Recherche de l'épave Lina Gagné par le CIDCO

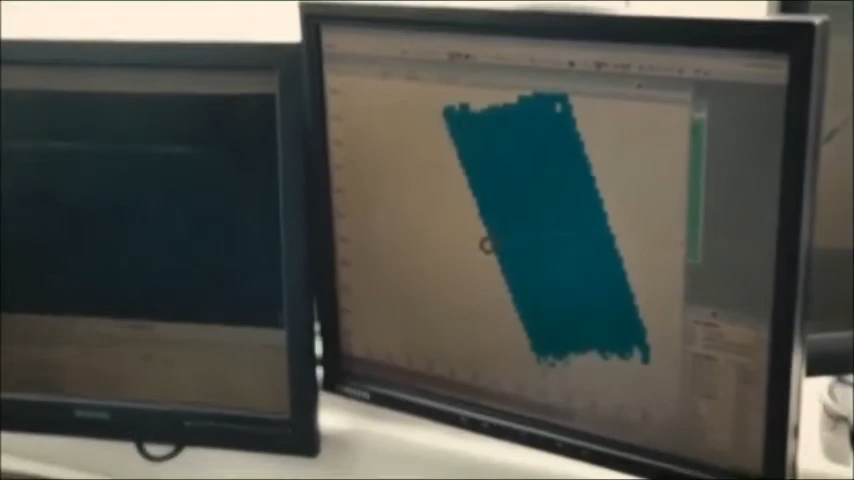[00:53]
Ouais, donc on couvre une superficie à peu près de 85 mètres, juste à entrer sur le bateau.
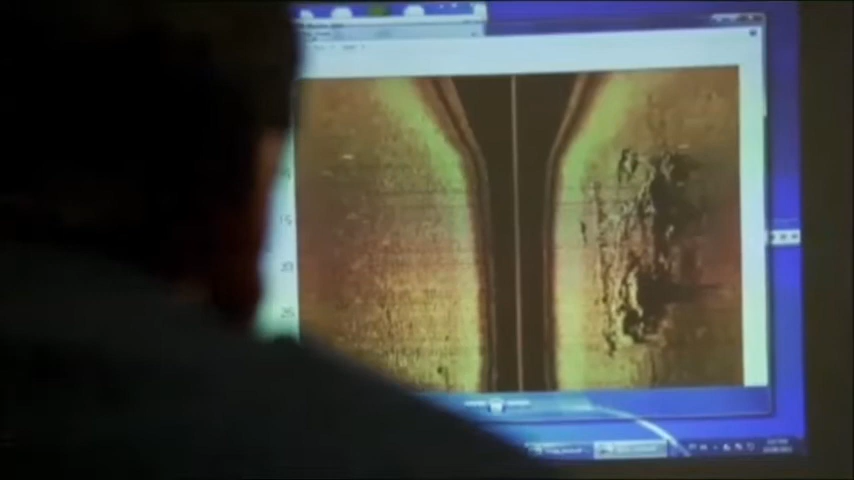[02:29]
On voit qu'on a des amas de débris. Et les monts brûts, t'as vu...
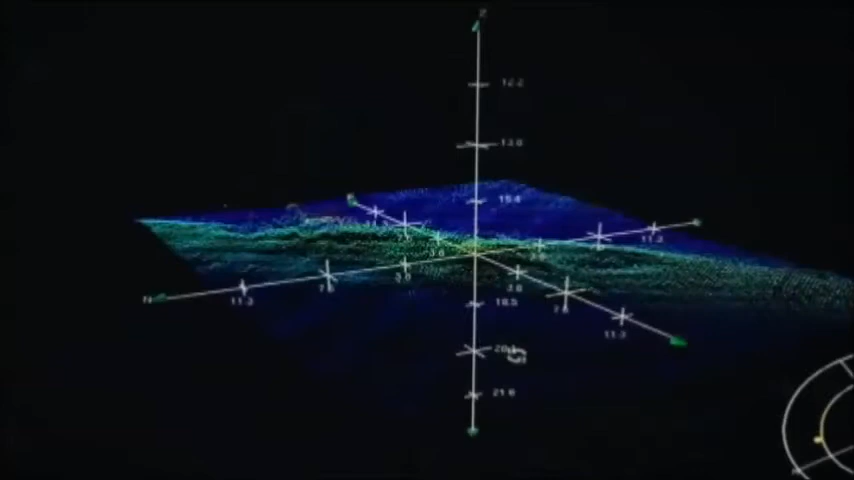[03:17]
Et puis ici, on a notre petit modèle en trois dimensions. Moi, l'image de même, ça me stimule beaucoup, là.
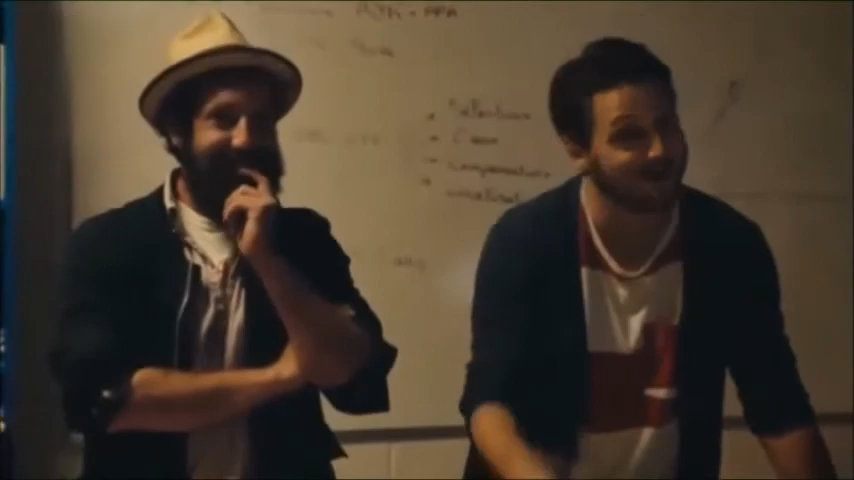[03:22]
Voir ça comme ça, comme je ne vais pas au fond de l'eau, ce qui me stimule le plus, c'est vraiment les images, tu sais.
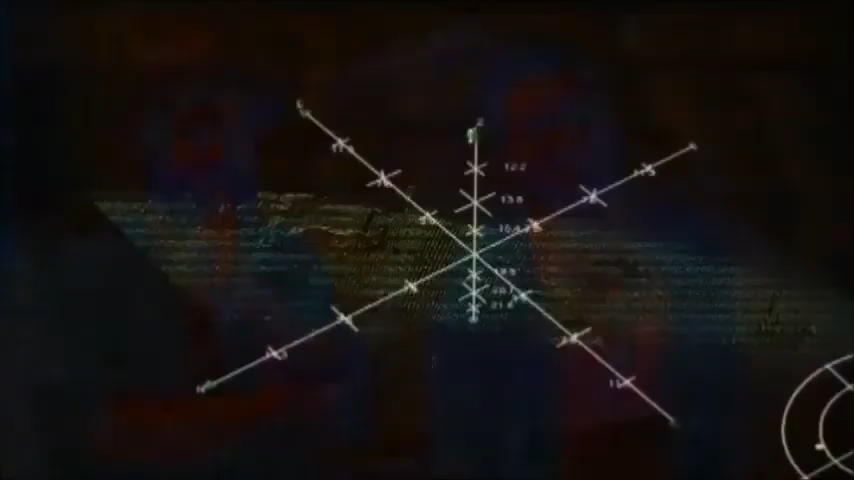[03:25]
Je veux dire, là, on dirait que j'ai accès au fond de l'eau.
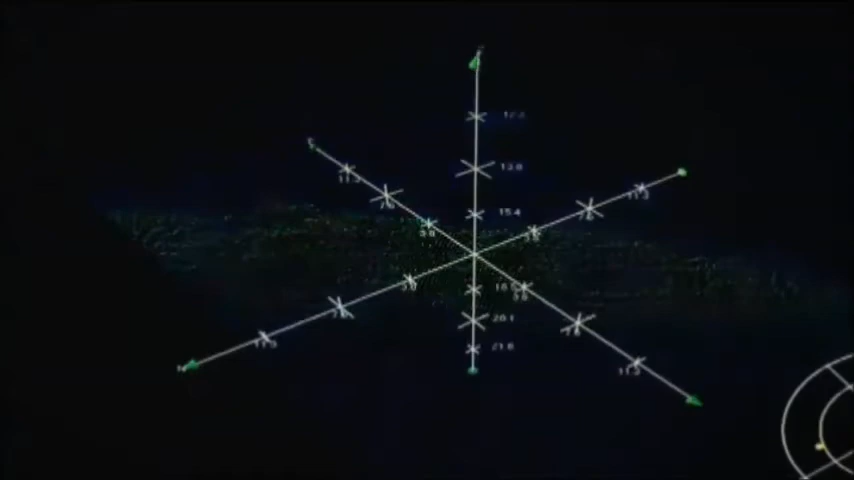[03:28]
Même si t'arrêtes que 60 pieds de profondeur, je l'ai dans le face ici aujourd'hui, puis c'est tangible.